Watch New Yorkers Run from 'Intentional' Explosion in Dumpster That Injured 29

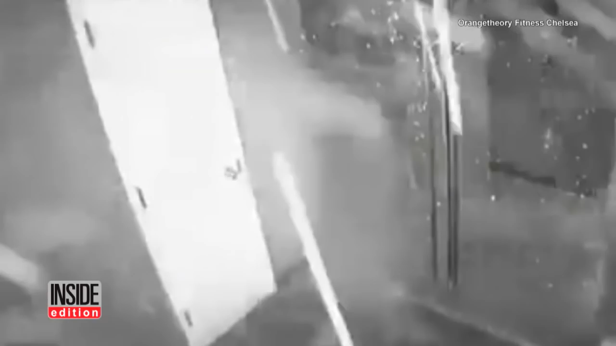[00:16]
People were first shocked by the blast, then went running, not knowing if they were still in danger.